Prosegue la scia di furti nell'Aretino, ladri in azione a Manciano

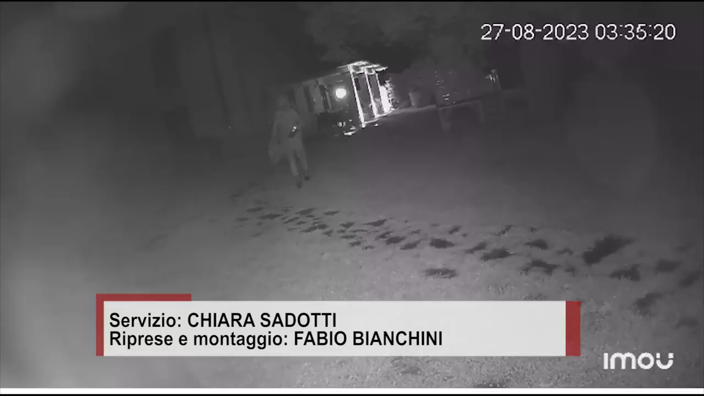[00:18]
Il tutto è stato immortalato dalle telecamere di videosorveglianza.
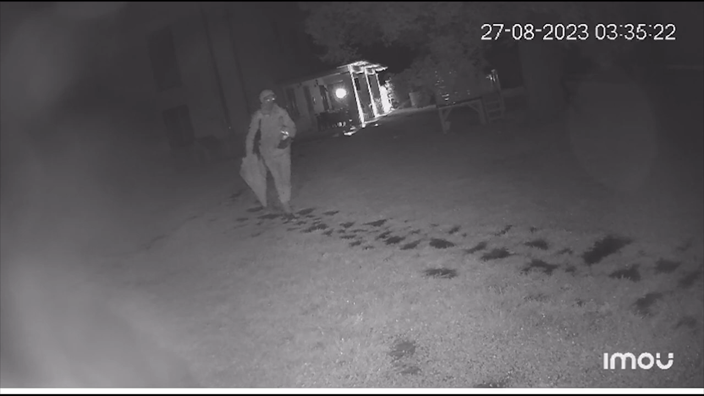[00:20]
Nelle immagini si vede un uomo con cappellino e passamontagna venire via da una delle abitazioni prese di mira con un ombrello e una bottiglia d'acqua.